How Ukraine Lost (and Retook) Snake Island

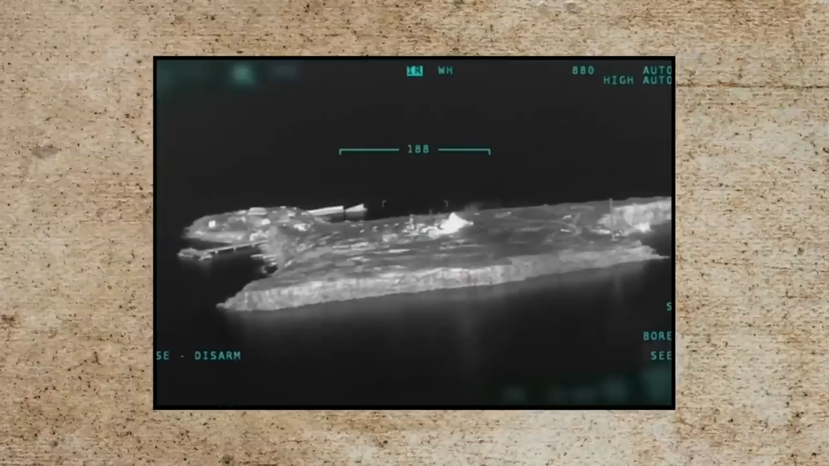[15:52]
screwed they were on may the 6th tb-2s struck snake island itself obliterating the tor air defense system the very same system supposedly excellent at taking down drones suddenly russian forces on the islands were
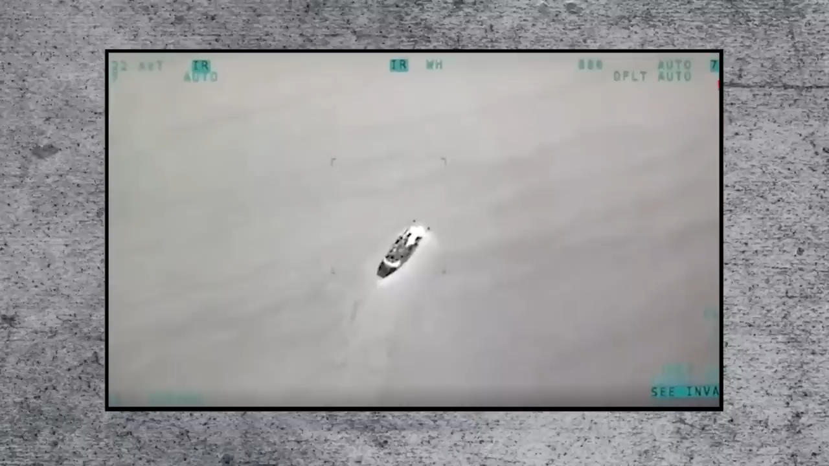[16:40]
in one instance on may the 7th that meant waiting until a boat carrying a new sa-15 was on the island's only